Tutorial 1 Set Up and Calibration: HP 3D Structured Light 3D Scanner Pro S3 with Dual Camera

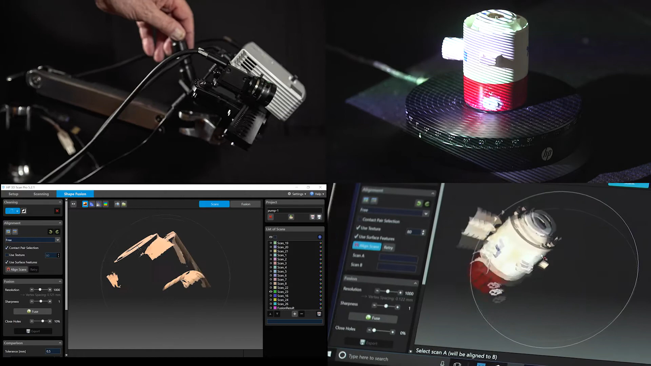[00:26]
These tutorials will feature the HP Pro S3 with the dual camera upgrade kit, HP 3D scan software,